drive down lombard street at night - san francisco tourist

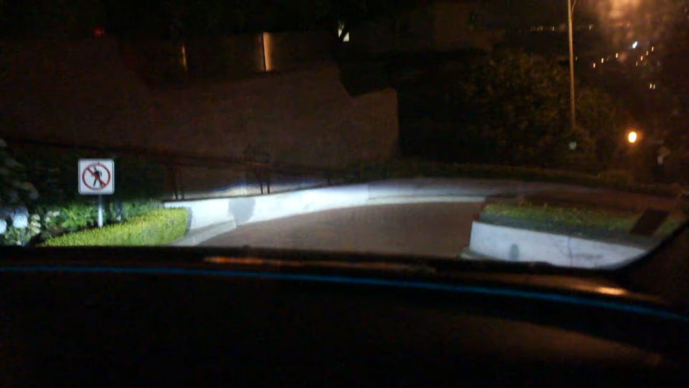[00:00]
I don't know if you can park on Lombard Street, I didn't realize, though. Yeah, I hope you're getting good pictures, because my camera's not doing what it's supposed to. Russ is shooting a video. Okay, I'm turning my house in. We'll be hanging out behind the folks from Arizona, I guess.
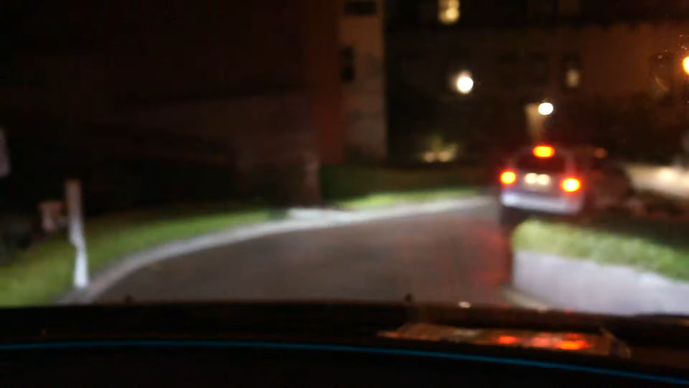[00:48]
Oh, they're pulling off into the not-through street. So they can pretend they live here.
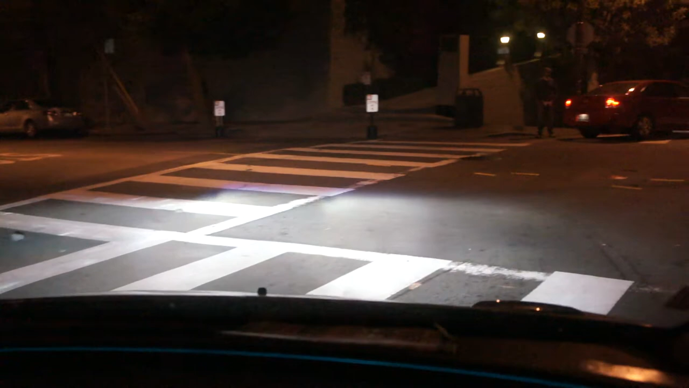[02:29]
That's Lombard Street. Alright. Thank you. Now I'm getting home. Boom.